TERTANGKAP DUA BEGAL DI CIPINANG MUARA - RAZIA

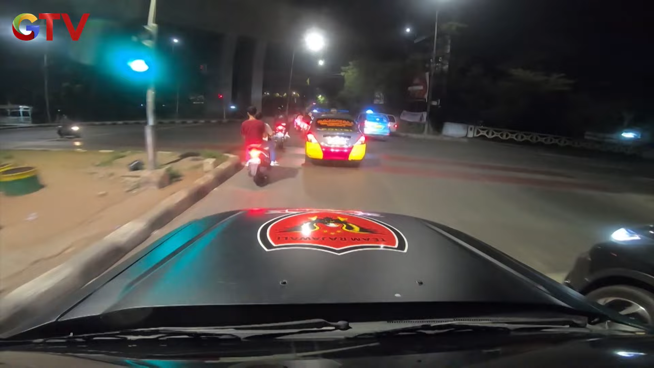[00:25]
Raja Wali Polres Metro Jakarta Timur menggelar razia malam mengamankan wilayah timur Jakarta.
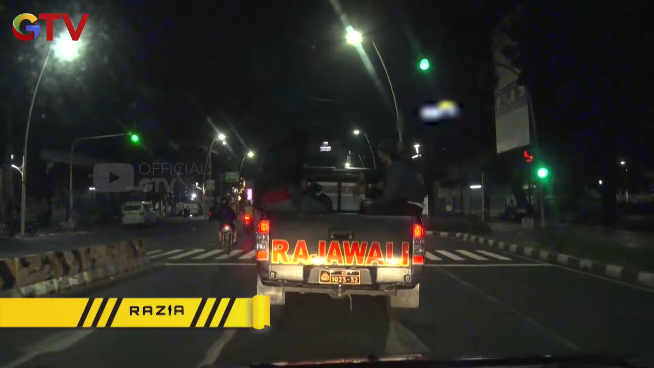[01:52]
Langit Timur Jakarta mengiringi gelaran razia Tim Raja Wali Polres Metro Jakarta Timur.